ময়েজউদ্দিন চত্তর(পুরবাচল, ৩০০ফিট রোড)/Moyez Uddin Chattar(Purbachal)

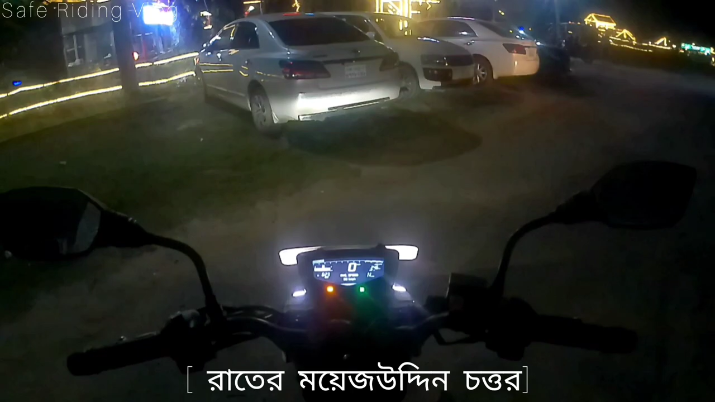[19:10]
আমি এখন যেখানে দাঁড়িয়ে রয়েছি ময়েজ উদ্দিন চত্বরের পাশে একটি পার্ক,